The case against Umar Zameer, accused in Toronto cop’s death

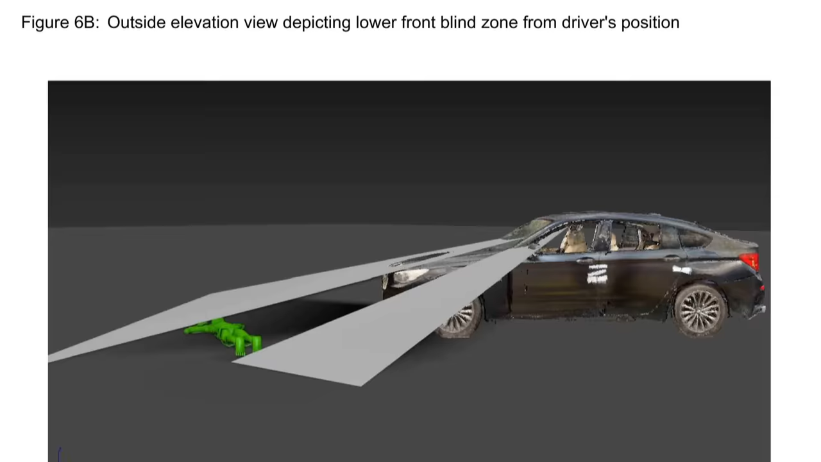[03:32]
he would have been blocked by the blind spot created by the hood of his car. Zemir testified that he did not see Northrup, but did feel something that he thought was a speed bump as he was driving away.